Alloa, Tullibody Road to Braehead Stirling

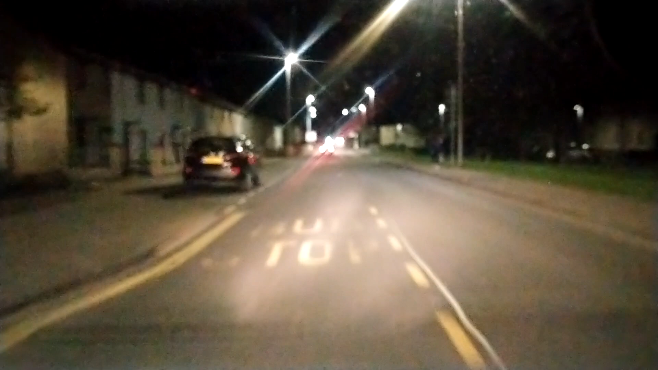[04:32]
do you know, I've got somebody right behind me and I'm doing 25, but you kind of go speeding through these zebra crossings, can you?
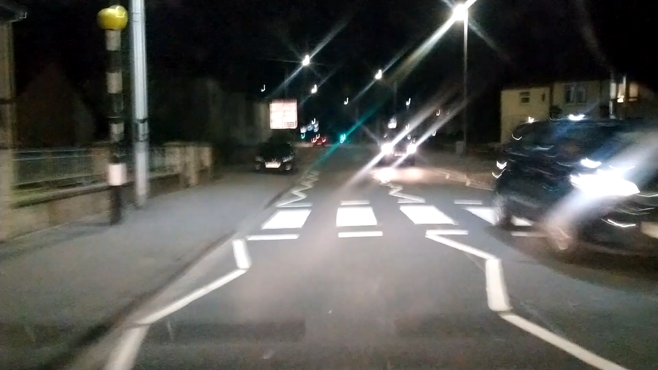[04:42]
This is the weirdest set of roundabouts in the world. So what happens here, what am I supposed to do here? Is that car's, yeah. Right, I mean, I was just going to go straight on there, like, you know, but I thought I better know. So, you better to, like, take your time going through there. There's that pub, they're trying to rent that pub out. Is it the Abercrombie Arms or something?